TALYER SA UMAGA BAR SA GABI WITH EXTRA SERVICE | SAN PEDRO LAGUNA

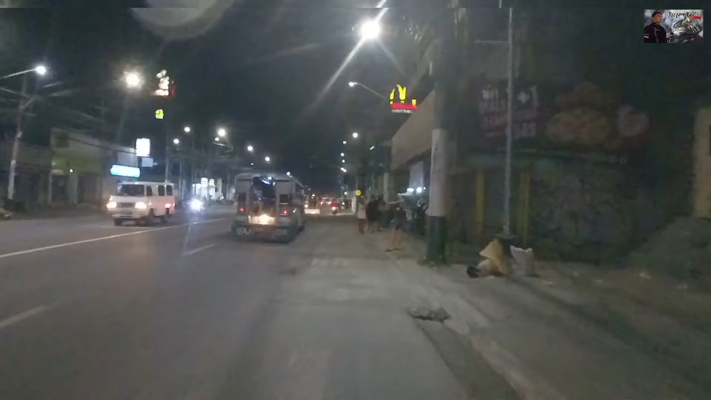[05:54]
Ito, tatot, tatot. Ito, mga mga kabataan, oh. Dami, mga kabataan, oh.